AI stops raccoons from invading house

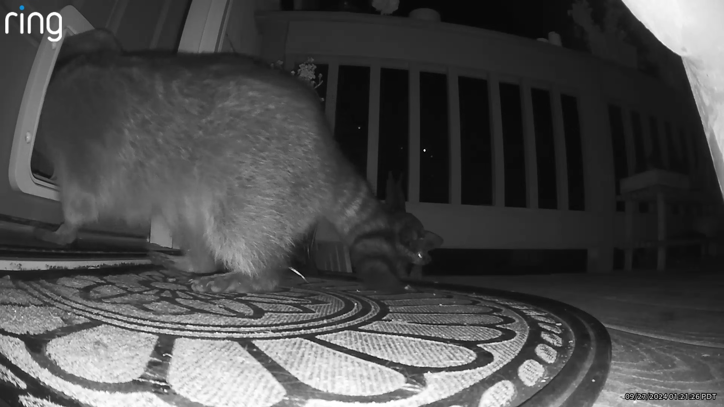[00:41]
And I woke up shortly after this to find this raccoon sitting on our living room floor after devouring all of the cat food in the house, or at least the cat food that was out at the time. I think I screamed so loud that the raccoon went running back out the cat door.
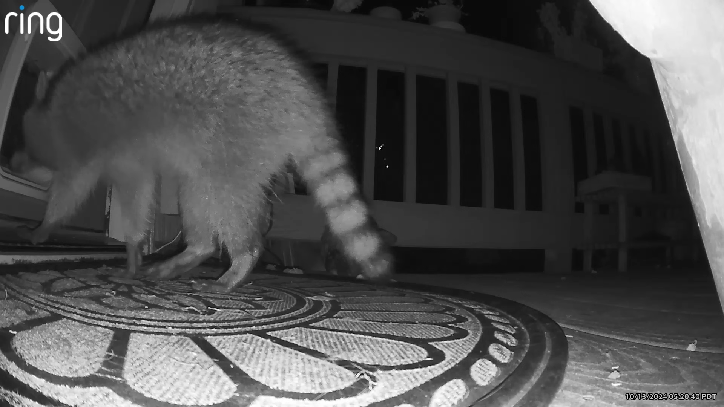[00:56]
In the weeks that followed,
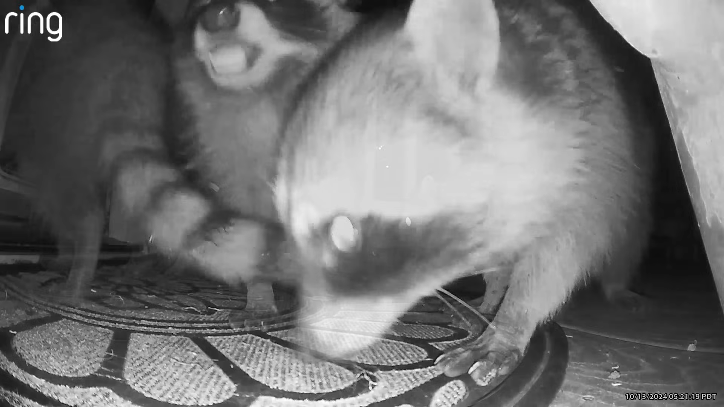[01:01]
word clearly spread through the neighborhood raccoon population about the motherlode of grub in our house. One raccoon even got around the special intruder mode that I had set up on the cat door, which was supposed to lock both sides when a non-microchipped object tried to enter the door. It worked most of the time, but not this time. And as you can see, it was only by a stroke of luck that this raccoon didn't come in like the one before.
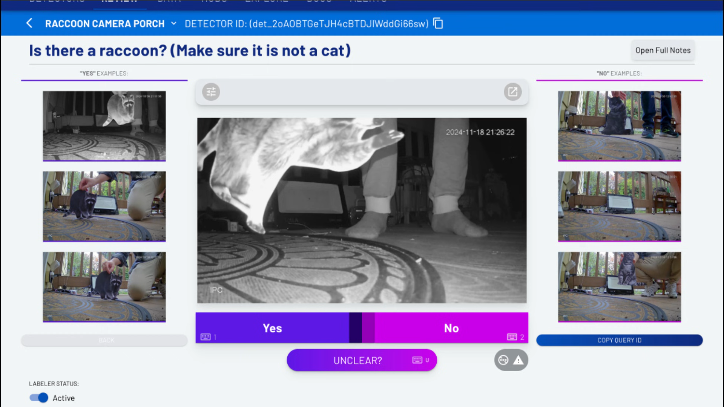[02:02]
After some initial training on cardboard cutouts, the system went to work,
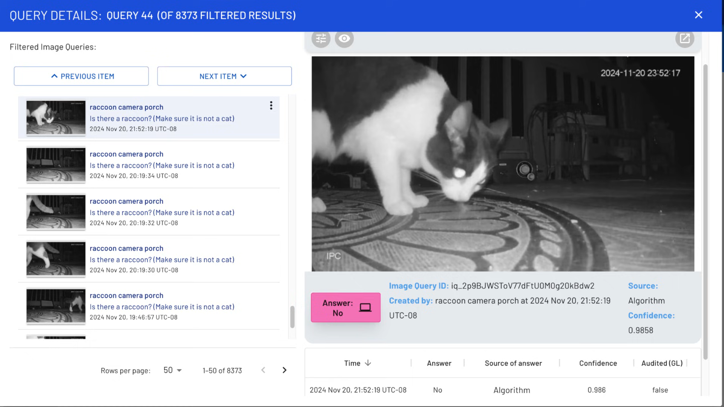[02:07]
learning how to distinguish between our cats and the raccoons,
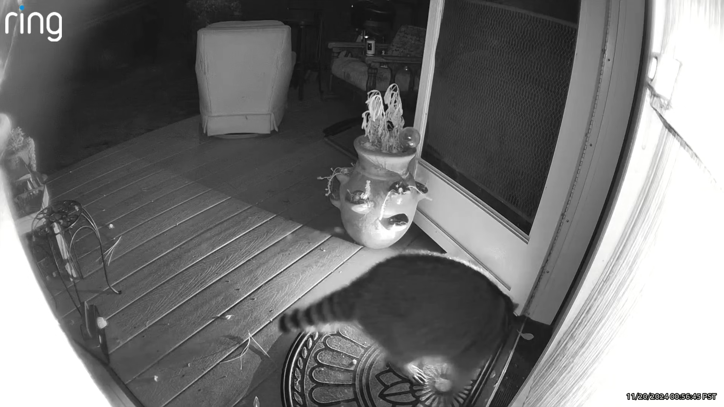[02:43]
on November 20th, this happened. Three blocks.
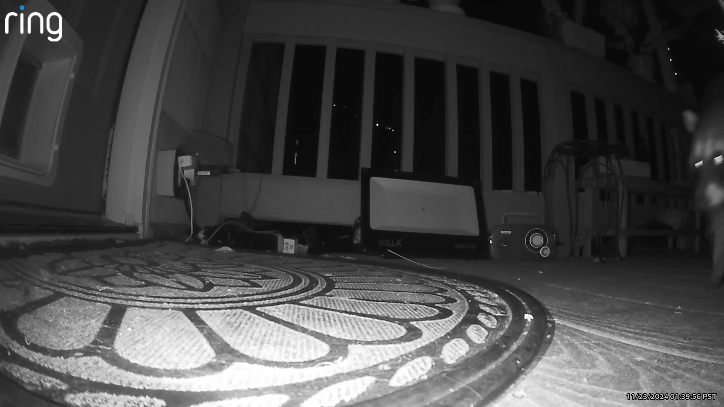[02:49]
Proving that it wasn't a fluke, the system has worked on multiple occasions since then, scaring raccoons away.